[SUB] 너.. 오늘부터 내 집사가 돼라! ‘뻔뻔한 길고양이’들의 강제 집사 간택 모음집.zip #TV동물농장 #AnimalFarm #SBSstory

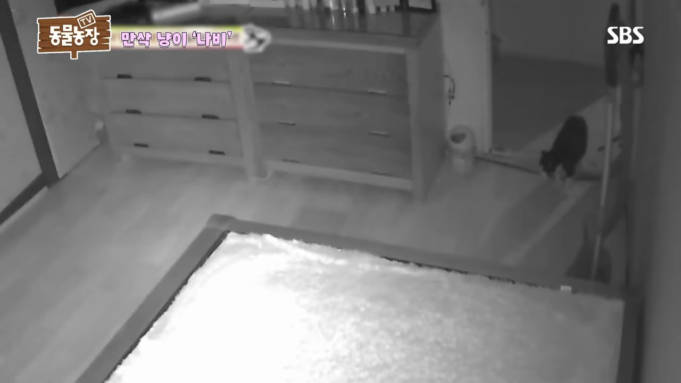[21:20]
이곳저곳을 기웃거리던 녀석. 그런데 울음소리를 내며 전에 없이 불안한 모습을 보이는 녀석. 자꾸만 안방을 맴도는가 싶더니 산통이 오는 것 같죠? 네. 산실이 있는 장롱 안으로 들어가는데
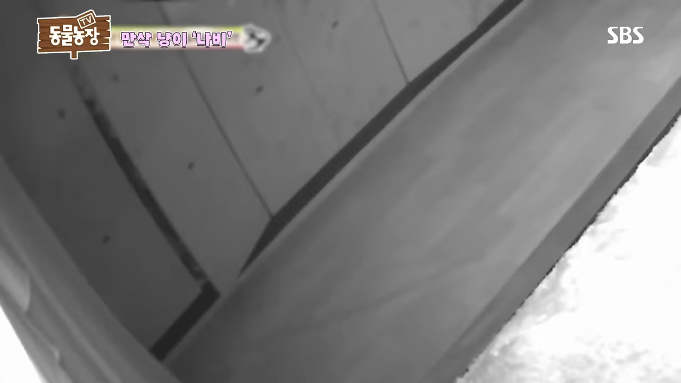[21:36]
자 드디어 시작된 걸까.
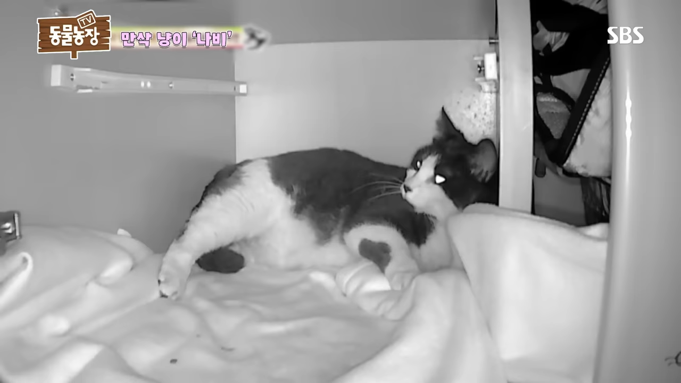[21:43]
가쁘게 숨을 몰아쉬며 고통스러워하는 나비. 아우 나온다. 아유 아유 나왔다. 나왔어요? 나왔어요? 나왔어. 응, 나왔어 나왔어 나왔어 나왔어. 진통이 시작되고 얼마 후 어딨어요 어딨어 어딨어.
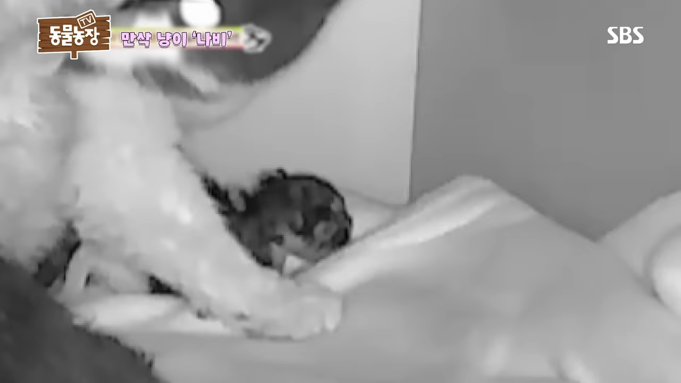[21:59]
마침내 새 생명이 나비의 품속에서 첫 울음을 토해내는데 어미는 산고도 잊은 채 새끼를 핥고 또 핥는다. 세상이 아유 그냥 신기하지요.